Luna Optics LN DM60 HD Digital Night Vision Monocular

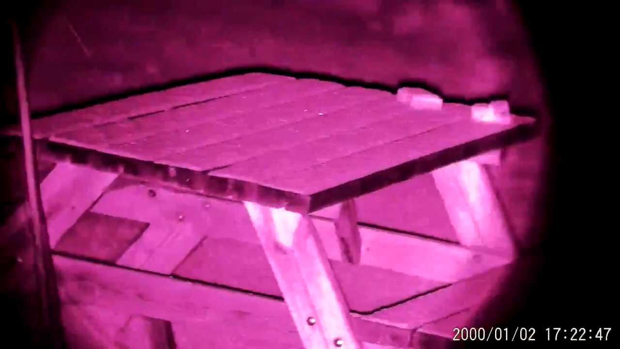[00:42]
And as you can see, it instantly flashes up and then you can see the table far more clearly.
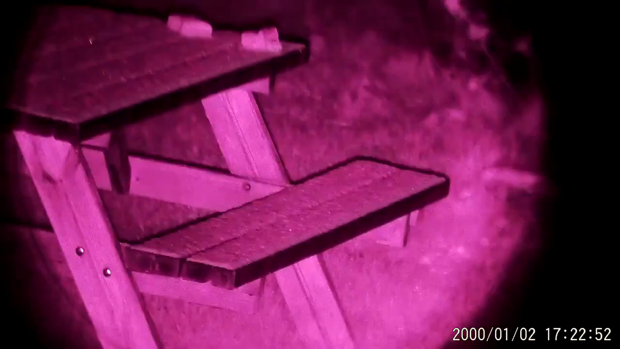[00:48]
It's in a pinkish hue at the moment because I've still got it on full color mode. There we go. I've just turned it on to the green screen.
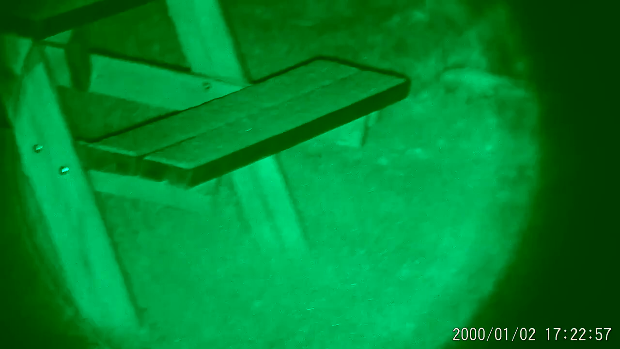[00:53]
And as you can get, you sort of, depending on how much light is available and the ambient lights, you know, it's different modes, you get a better result from.
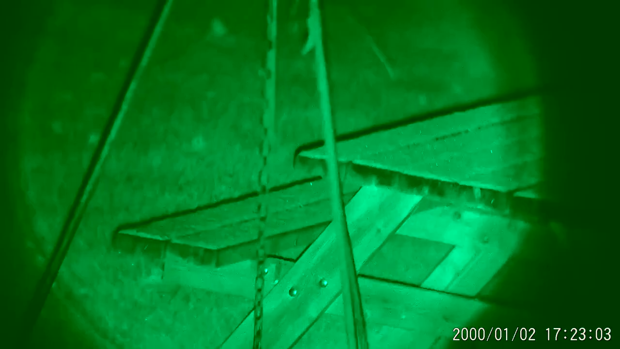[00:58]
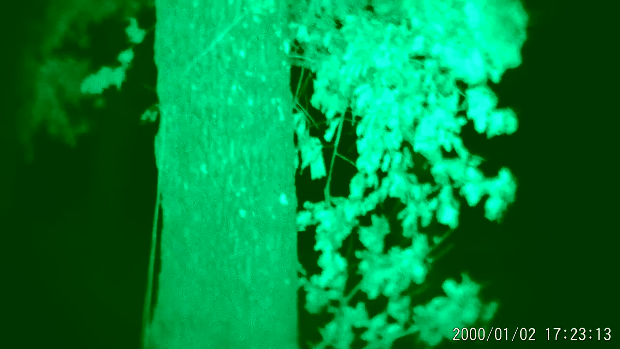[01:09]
So this tree is a, you know, good five or so meters beyond that of the table. So you have to readjust the lens to get it into focus.
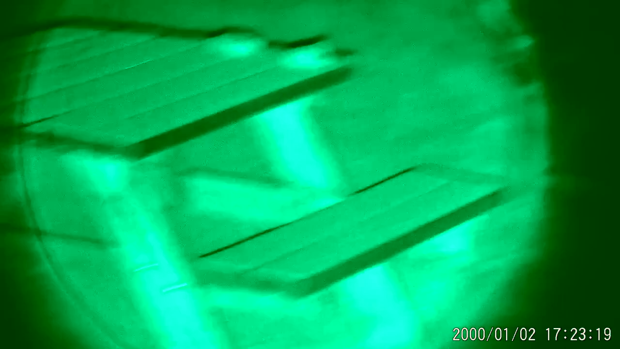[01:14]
And as you can see, you're quite clear on the table and it was, it was pitch black night.
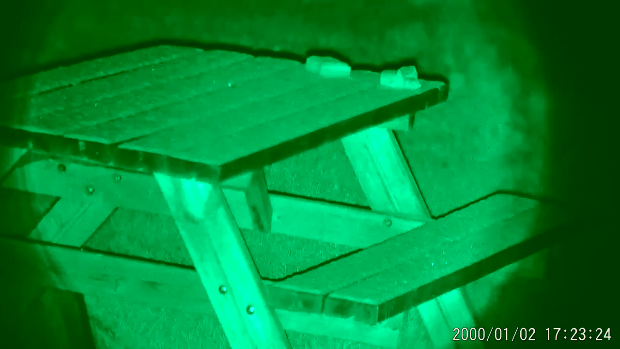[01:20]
It had been slightly snowing. There's some snow just sitting on the top of the table there.
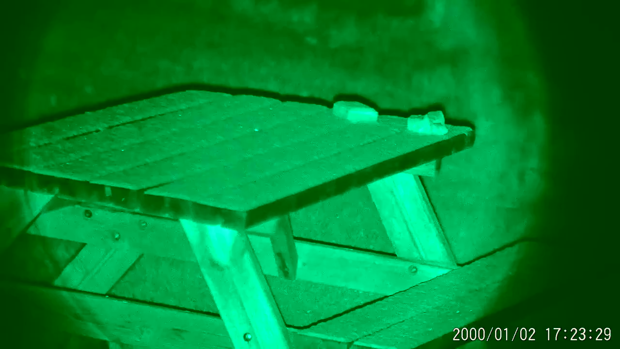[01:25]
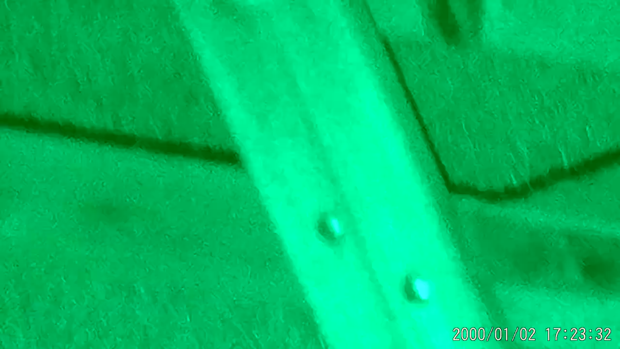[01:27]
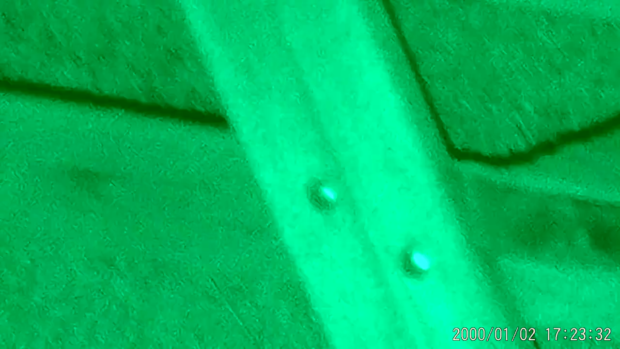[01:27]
And here I am just touching, testing the zoom, just zooming in onto the, some of the bolts on the table.